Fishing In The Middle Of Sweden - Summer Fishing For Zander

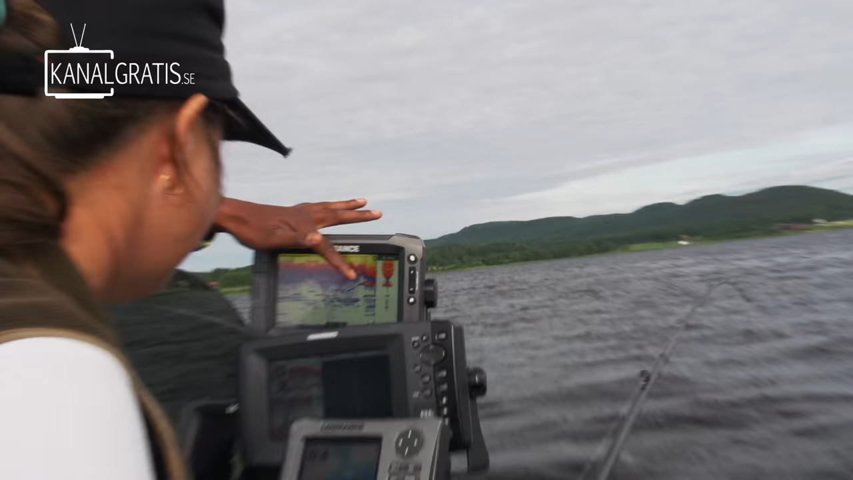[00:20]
Yeah. And Cecilia's jig is sitting right on top of it. Oh, it's going for it.
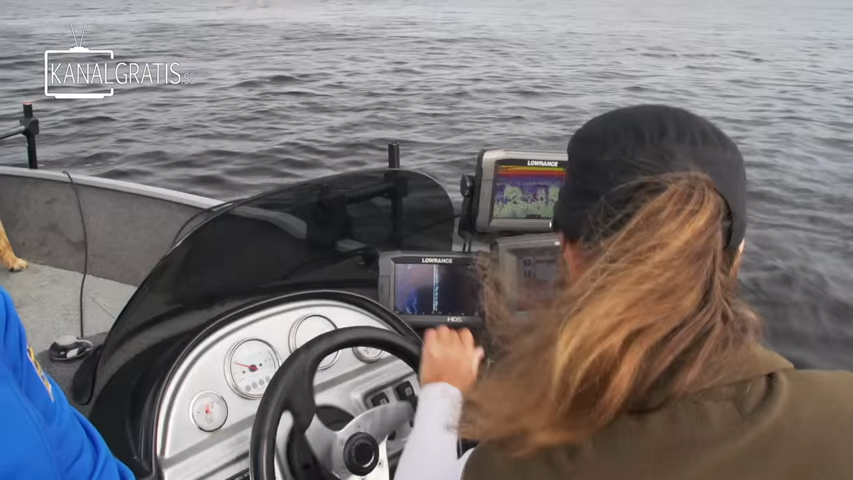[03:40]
Okay. And now we can see the fish right underneath the boat. Almost.
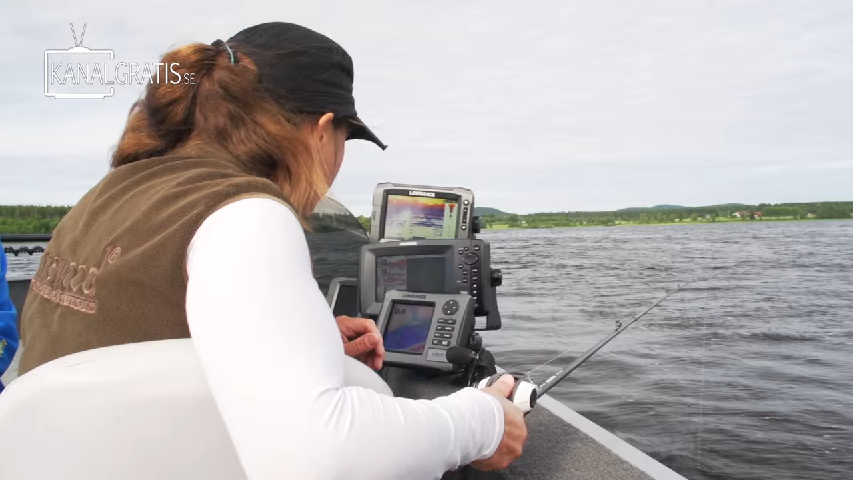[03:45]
Got that yellow thick line there. It's that one that I am releasing on.
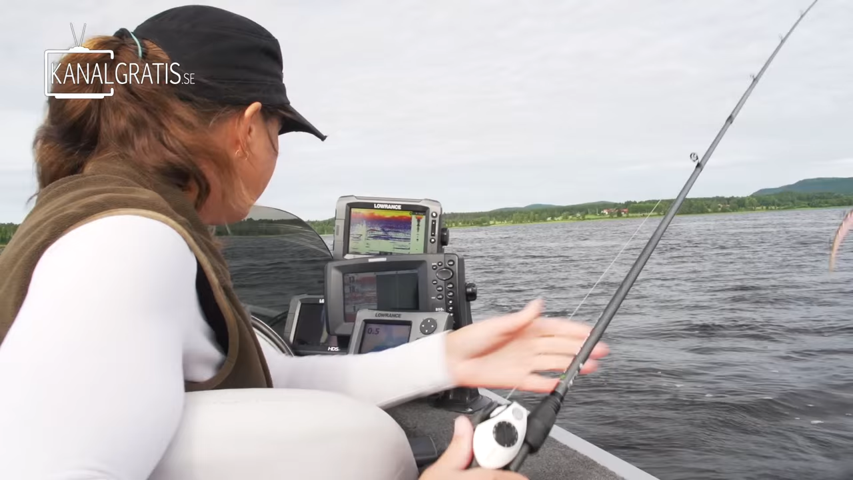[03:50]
This one? Yeah, this is in the front. So. Okay. We don't have a. There we go. Yeah. Here we are, folks. Up here. Here is the fish. And.
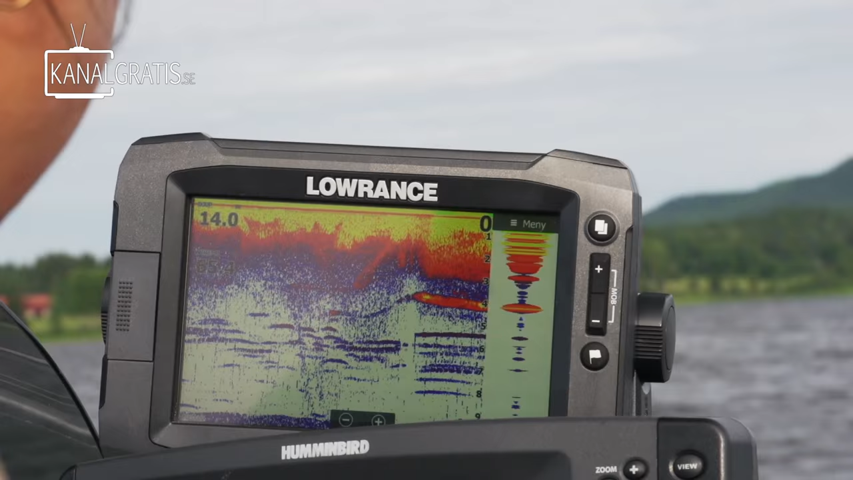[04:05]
Cecilia's jig is sitting right on top of it. And now we're waiting for a reaction.
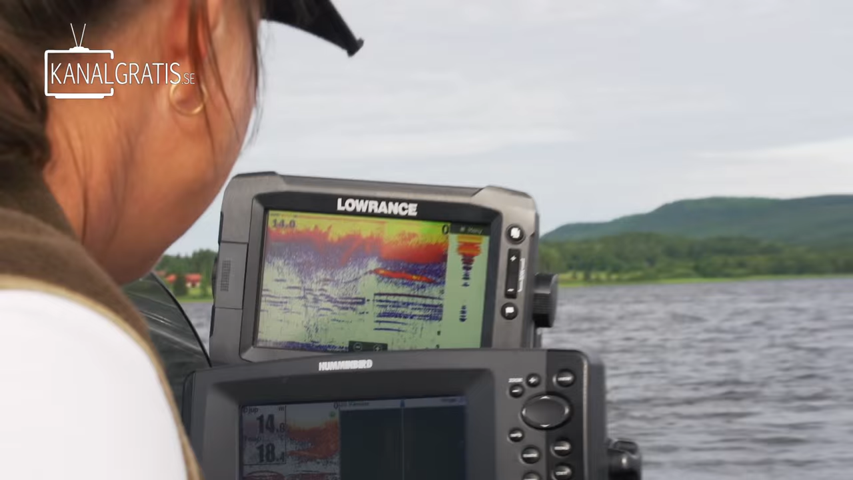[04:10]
Now I have it. Yeah, it's going for it. You can see the fish is starting to climb.
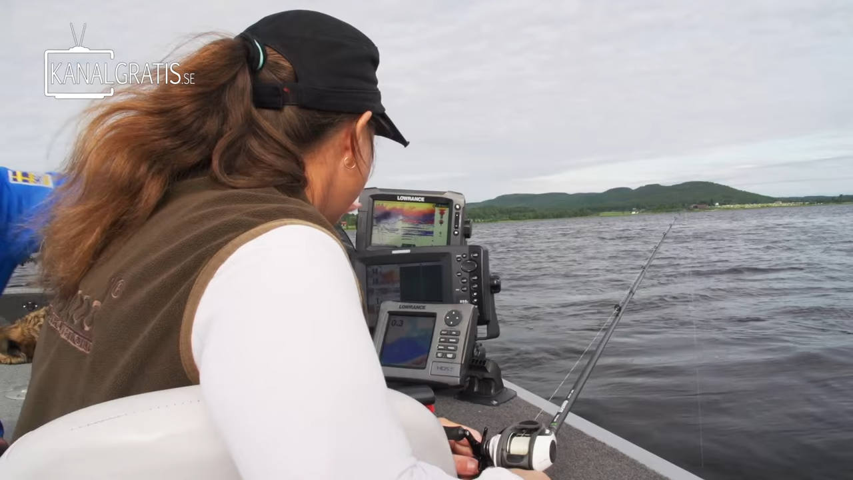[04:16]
It's going for the jig.
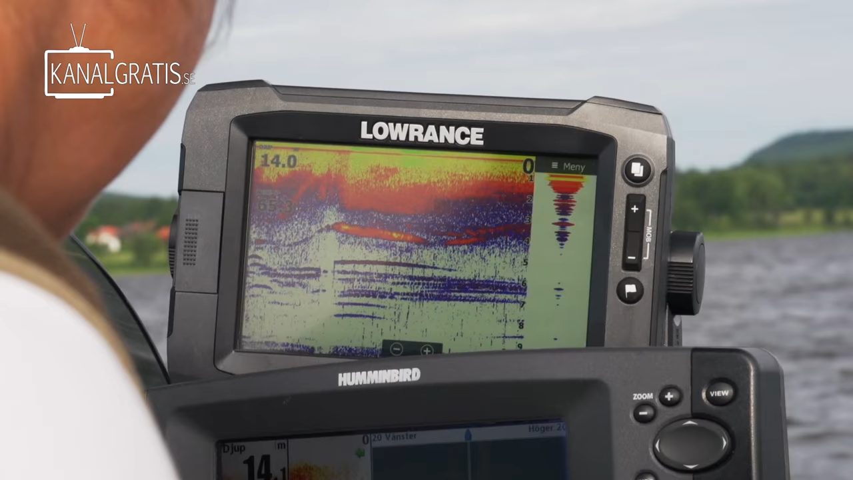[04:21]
The jig is the little curve on top of the hard echo there. And Cecilia is working with her left hand.